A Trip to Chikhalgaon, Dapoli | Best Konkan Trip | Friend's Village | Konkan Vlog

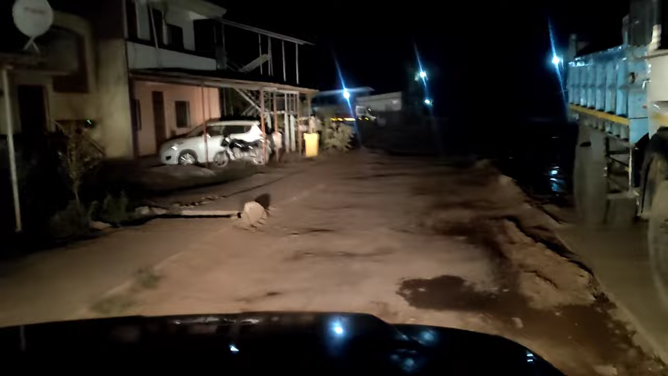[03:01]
सो गाइस तुम्ही बघू शकता किती घाण रस्ता आहे. आड इथे गाडी आमची पूर्ण हलते. डगामका डगामका तिकडून येऊ नका. यायचं असेल तर फेरीने पण नका जाऊ, इथूनच या. त्रास होतोय आम्हाला.